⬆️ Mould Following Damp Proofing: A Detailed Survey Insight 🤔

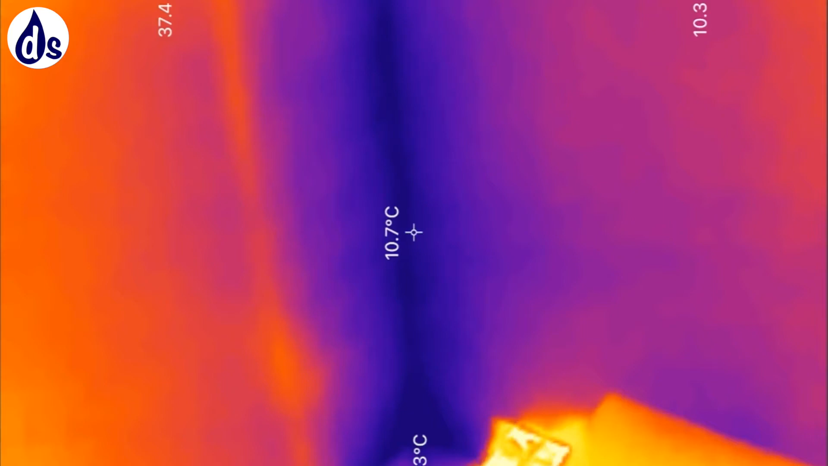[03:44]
On screen: spot 10.7°C
Looking through a thermal lens inside where orange is about
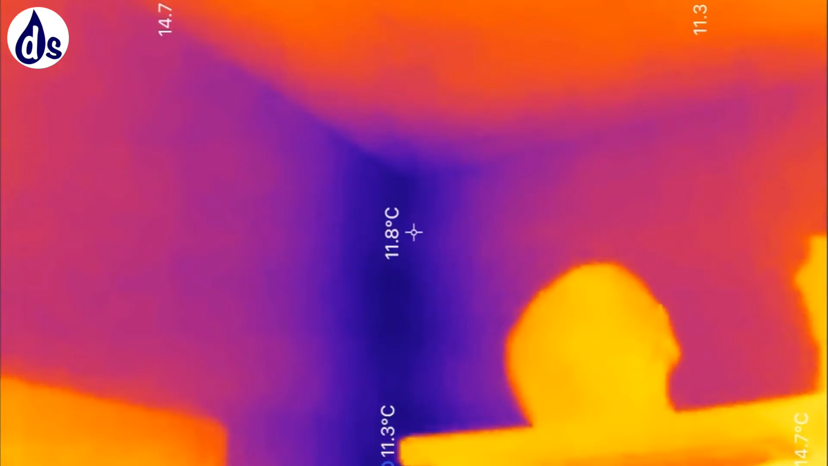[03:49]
On screen: spot 11.8°C
five degrees warmer than blue or purple we see a lot of heat loss in the corner which is why you're getting the condensation there.
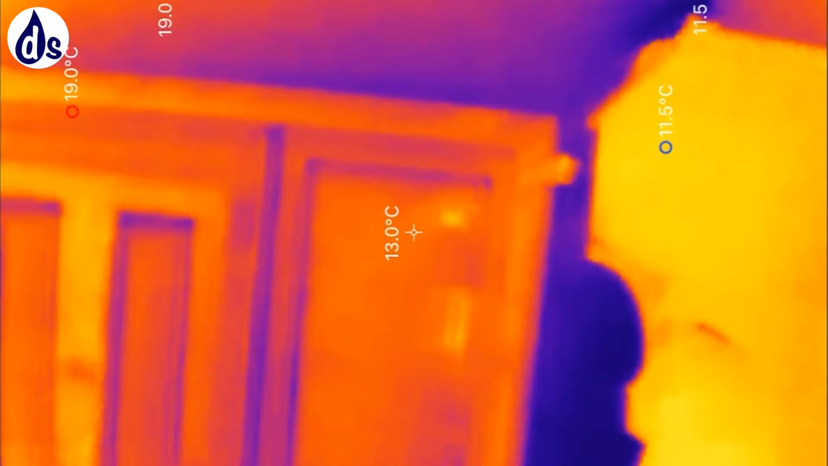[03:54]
On screen: spot 13.0°C
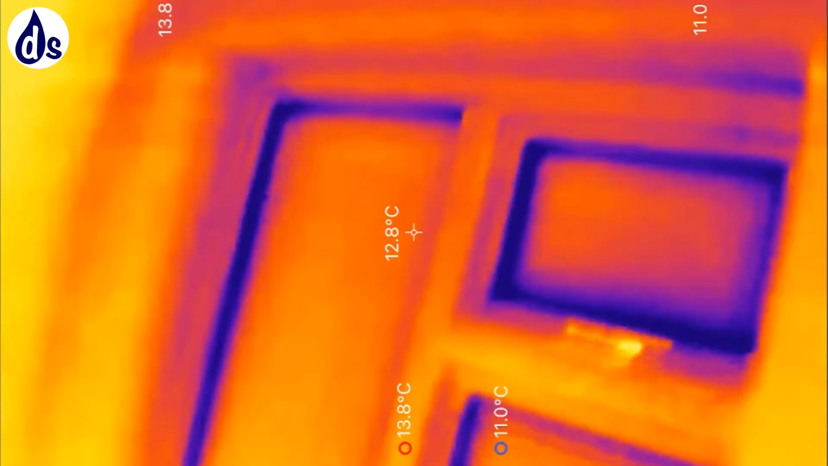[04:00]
On screen: spot 12.8°C
The temperature of the wall is below the dew point at the time of the survey you can see it along the coving either side of the coving it's the heat loss at the top of the wall because you've got thin eaves and very poor insulation deep into the
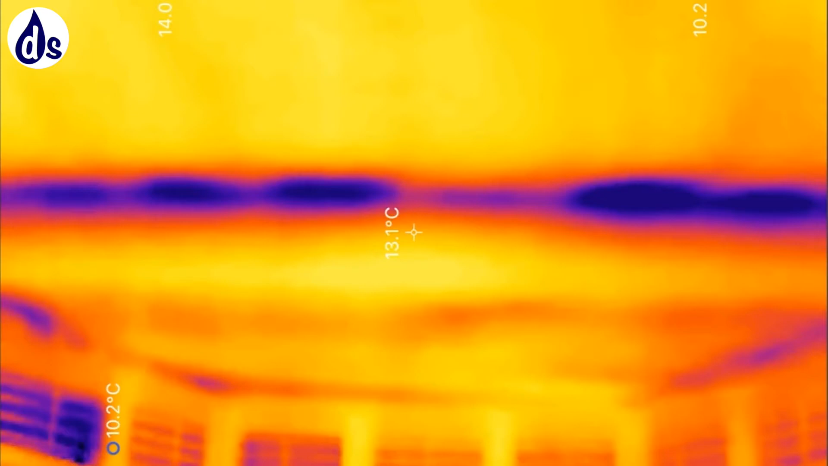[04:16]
On screen: spot 13.1°C
corner this is in the master bedroom where you've got metal holding the the roof above the bay
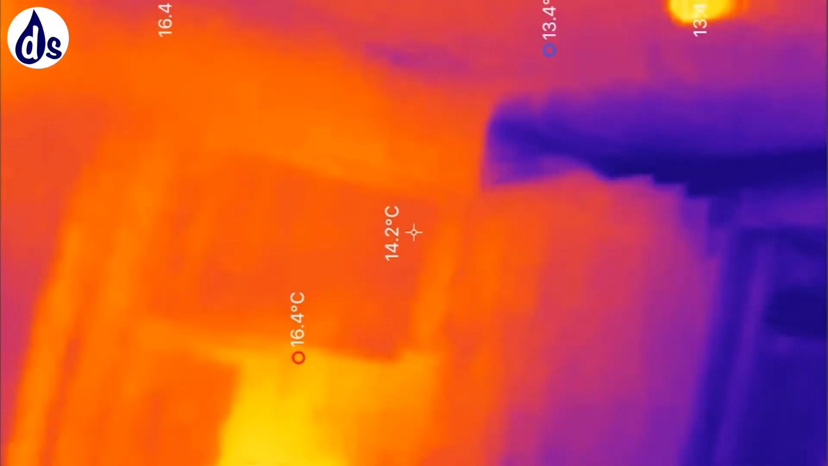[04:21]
On screen: spot 14.2°C
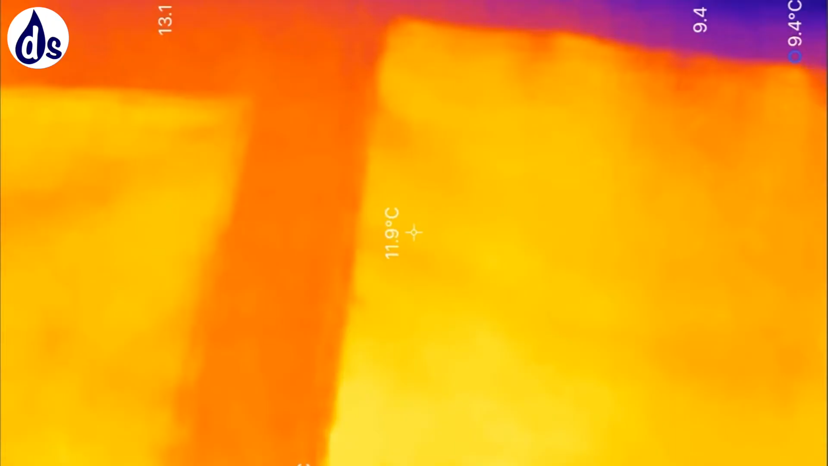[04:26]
On screen: spot 11.9°C
and then we're going to look in the the rear bedroom and here in the rear bedroom we're seeing a lot of cold uh and part of the problem is the extra heat loss from the external surface area but also the lack of airflow of warm air behind the bed and even though you've got a small dehumidifiers that make
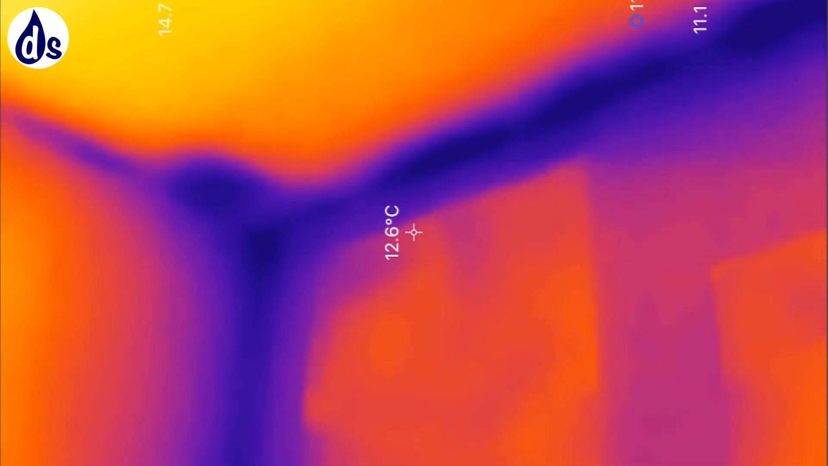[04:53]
On screen: spot 12.6°C
very little difference see the mold on the back of the picture
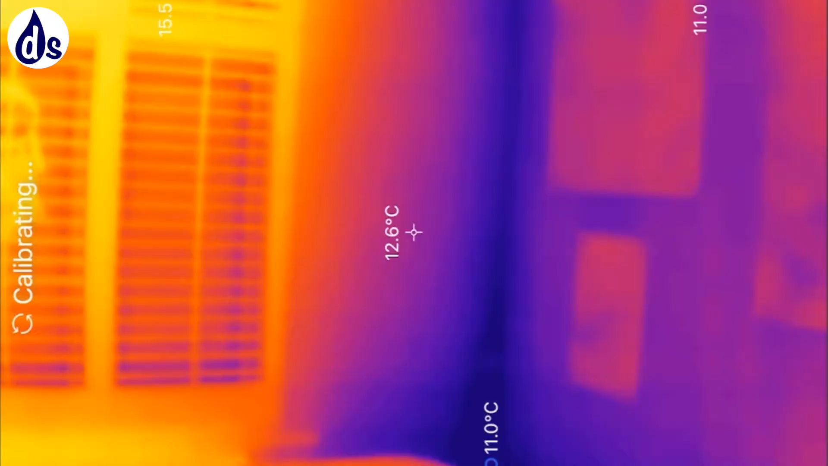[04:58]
On screen: spot 12.6°C
mold grows a relative humidity goes over 85% for long periods of time